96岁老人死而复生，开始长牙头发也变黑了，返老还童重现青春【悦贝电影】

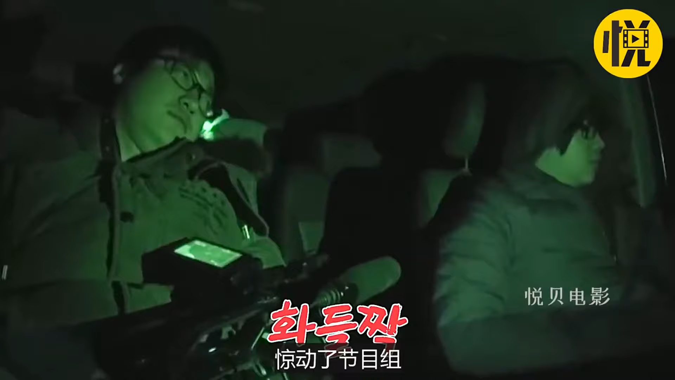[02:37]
节目组接着就发现小白已经消失了狗窝里只剩下了狗宝宝节目组赶紧查看
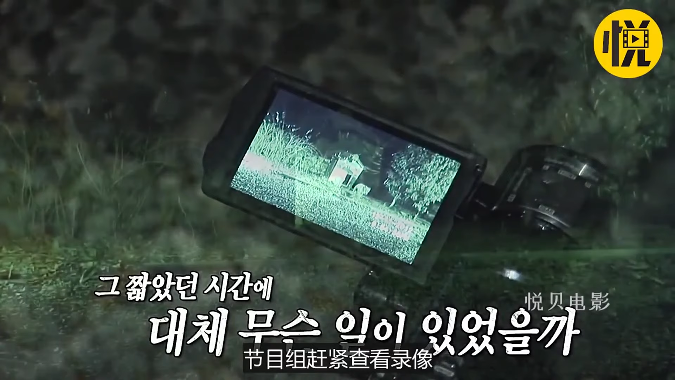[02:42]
录像小白刚开始只是来回徘徊突然在没有任何人帮助的情况下锁扣就被打开了
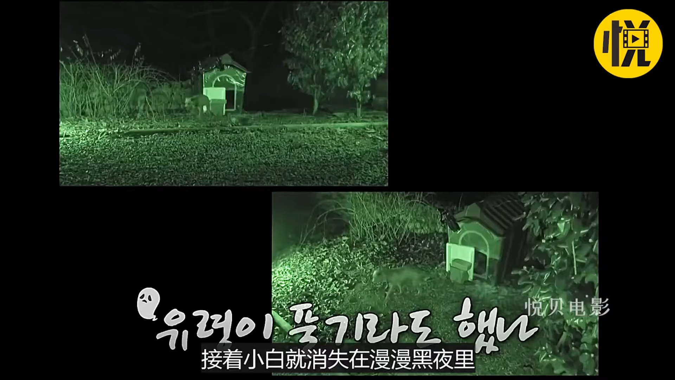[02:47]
接着小白就消失在漫漫黑夜里为了解开谜团节目组又邀请了动物专家专
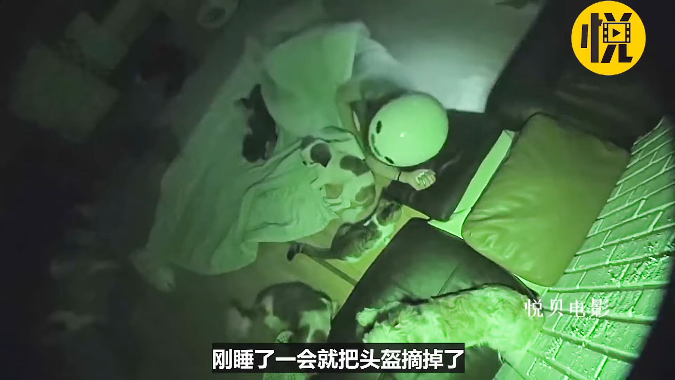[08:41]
会儿就把头盔摘掉了没一会儿小白凑了上来确认主人已经睡着后深情地看着主人